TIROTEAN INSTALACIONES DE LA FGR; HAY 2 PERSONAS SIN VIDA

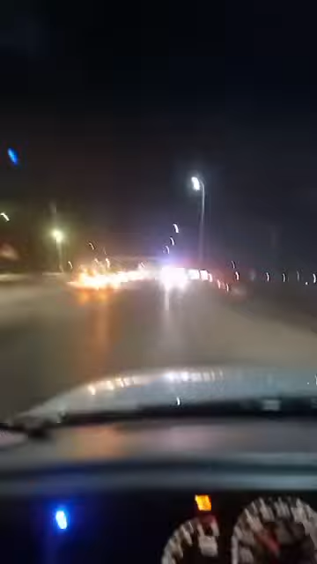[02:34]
estamos transmitiendo ya en vivo, estamos ya aquí en la orilla de prácticamente, nos vamos a quedar en la orilla de las instalaciones, porque va a estar difícil que nos movamos de aquí, porque todo está cerrado, ¿verdad? todo está cerrado, las unidades de la Fiscalía, está todo, está, miren, hay bastante unidades que vinieron en apoyo, pues, de las autoridades de la Fiscalía General de la República, vamos a bajar, a tratar de bajar por este lugar, ¿verdad?